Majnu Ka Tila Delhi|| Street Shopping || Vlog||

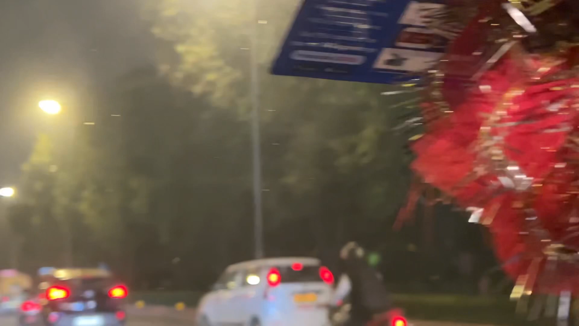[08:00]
فائنیلی نکل گیا ہے اور گھر جا رہی ہوں اتنی زیادہ ٹرافیک ہے روٹ پہ کہ وہاں نکلنا مسکلی ہو گیا بار نکلنا تو ہے ہی ابھی دیوالی ہے کچھ نہ کچھ تو ہر روزی نکل نہیں ہے مجھے شاپن تو گھننی پڑے گی
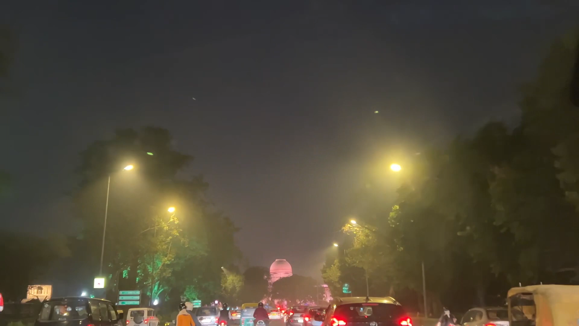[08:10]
اور پولیوشن اتنی جیادہ ہے دیکھ سکتے ہو آپ کی پولیوشن بھی نہیں ہے اتنی حالات کھرا ہو رکھی ہے دلے گی